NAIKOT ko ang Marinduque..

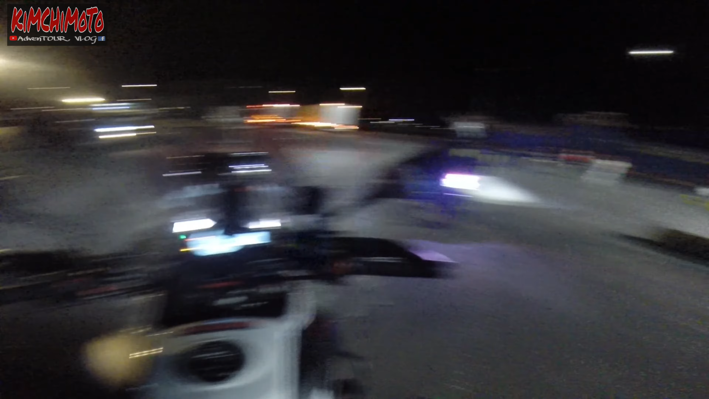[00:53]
Good morning everyone. Madaling araw na ngayon. Time check 1 AM. Pupunta po tayo ng Marinduque. Andito po tayo sa may Lucena Port. Sasakay natin ng barko ang ating motor. Woo! Samahan niyo ako sa aking Marinduque loop.